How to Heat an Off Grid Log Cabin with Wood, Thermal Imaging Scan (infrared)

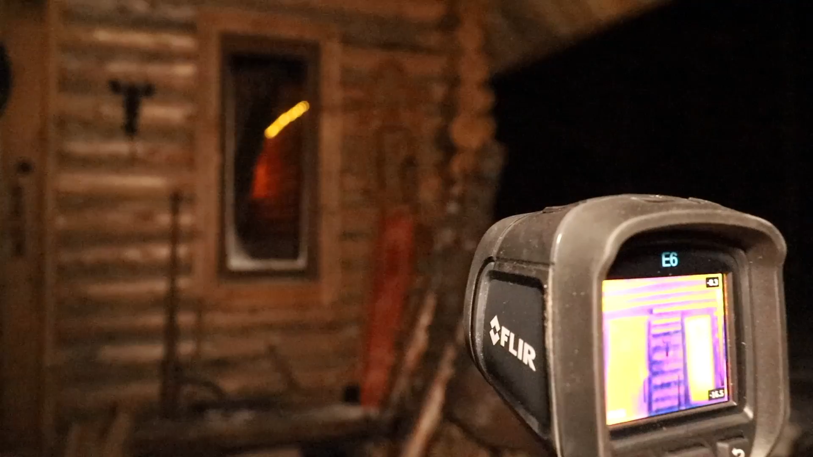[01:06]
see the heat where I was losing heat where it was cold which areas of the cabin
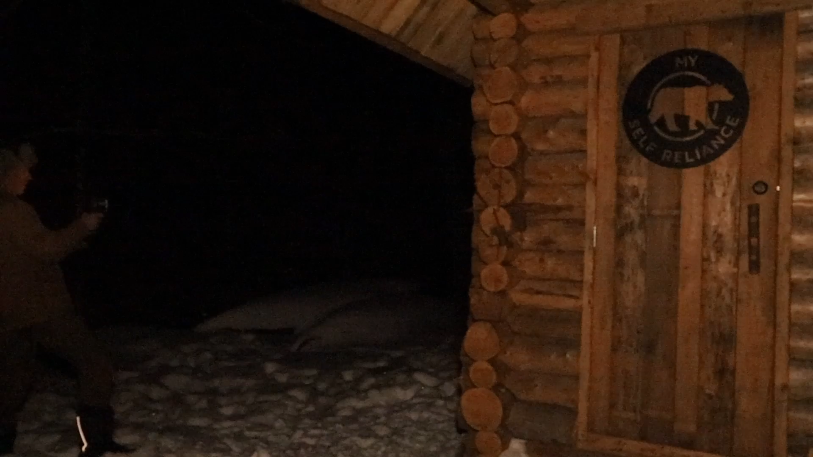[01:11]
actually were not letting any heat out and which areas let out more heat than I thought so check out these
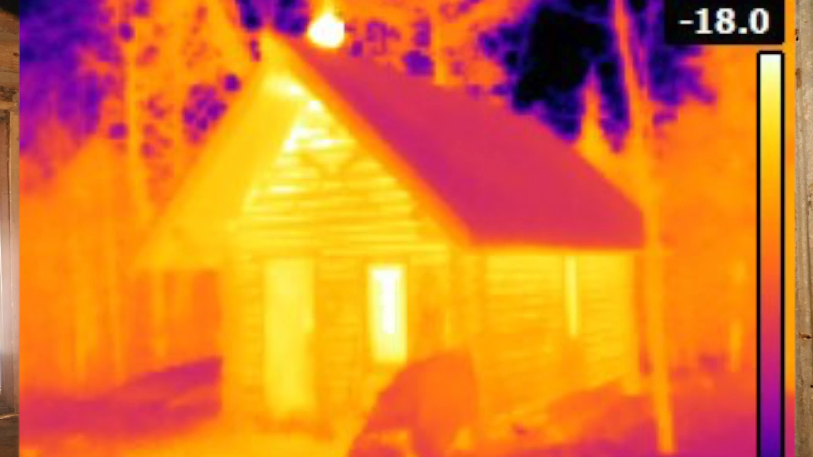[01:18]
photographs so I think it's pretty cool one of the things I learned is that wherever the moss is in the walls
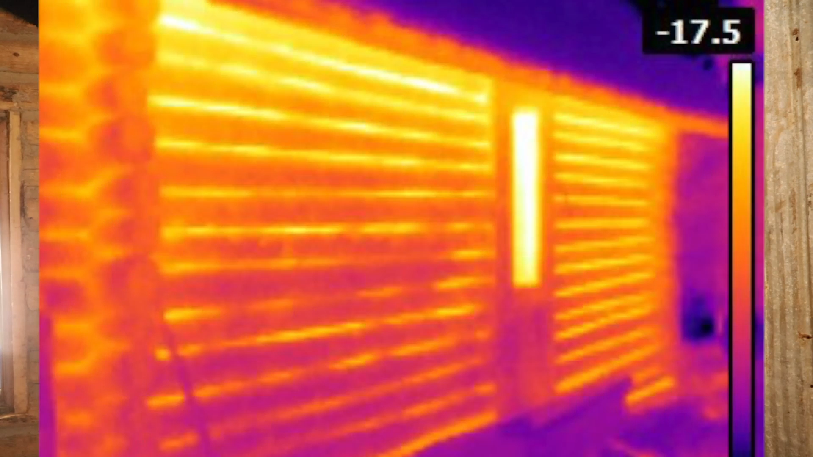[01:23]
with no mortar over top and no clay is actually more efficient or it's not conducting heat out so much as the
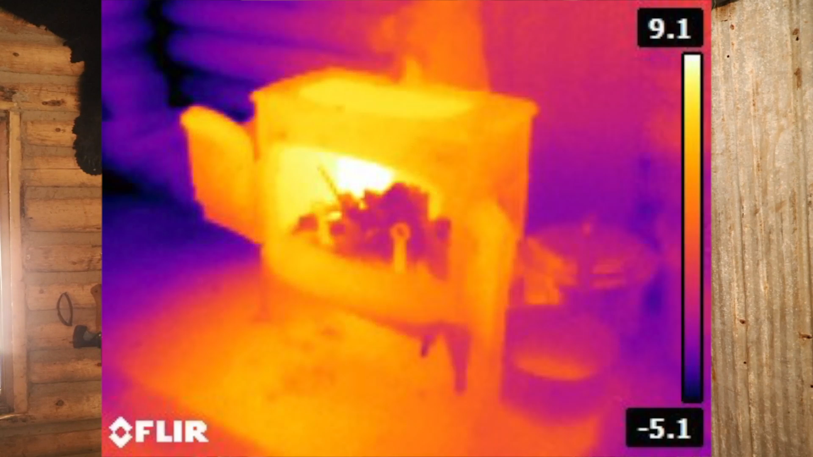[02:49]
photos from this morning the fire had gone out at that point so
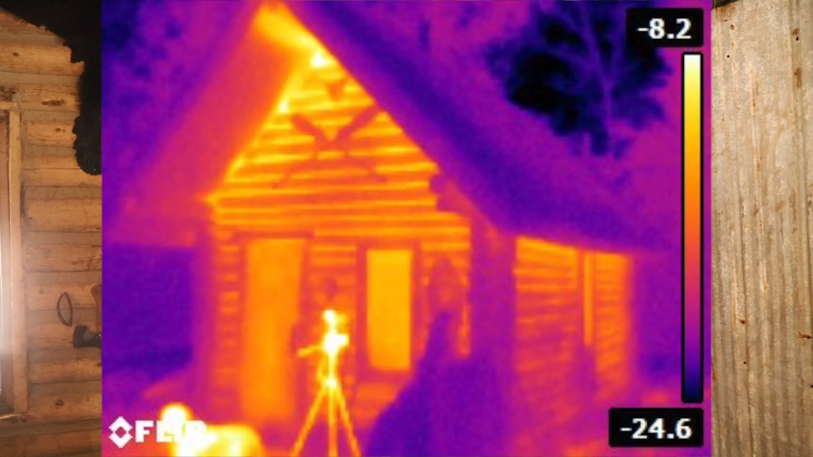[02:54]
I thought I'm gonna go outside and get some shots of the cabin without
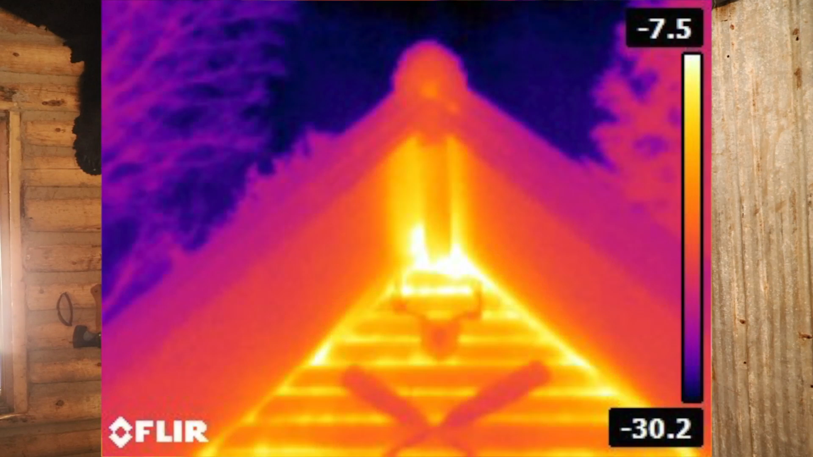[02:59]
heat without the fire started yet see if there's much heat in the building and where it is escaping if any and whether the stove and stove pipe still hot so check these photographs
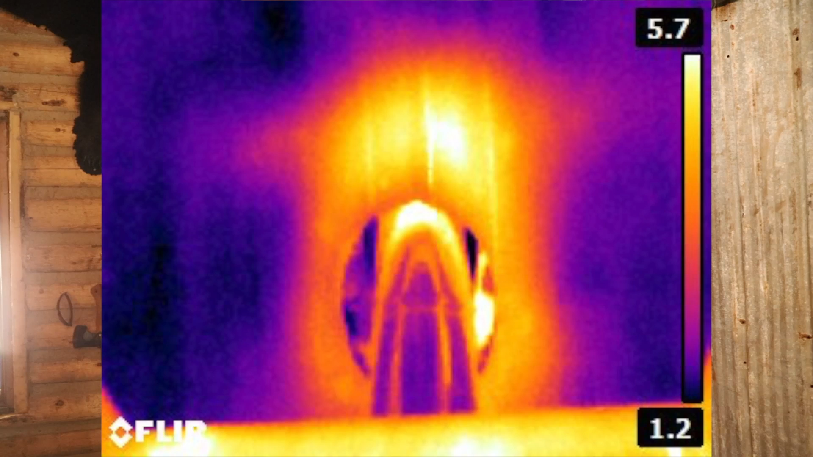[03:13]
there there's pretty interesting I'm surprised to see how closely they resembled the photos from the night
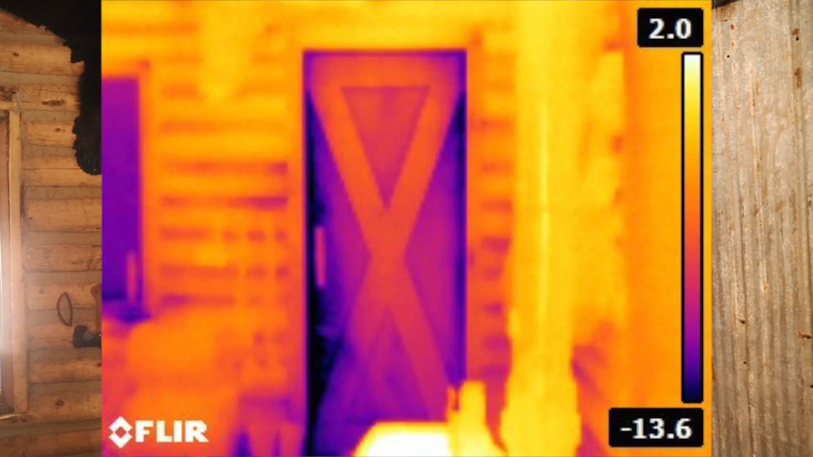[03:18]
before so the other questions around that are what am I heating with how much what am I going